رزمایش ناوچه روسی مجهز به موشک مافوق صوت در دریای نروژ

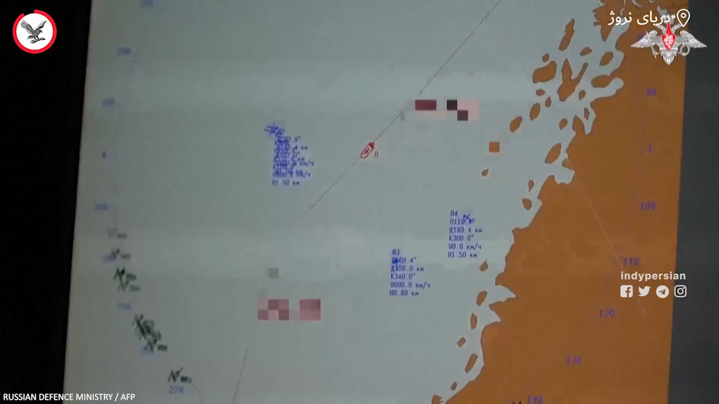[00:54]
Когда вас он здесь обнаружил, цель воздушного номер 3. Есть! Выставлено на рецепт.